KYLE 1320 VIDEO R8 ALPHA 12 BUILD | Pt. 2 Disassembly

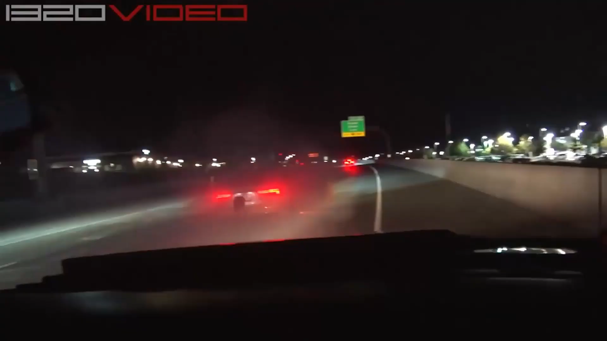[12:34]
I got a fire extinguisher. Okay. That car's on fire.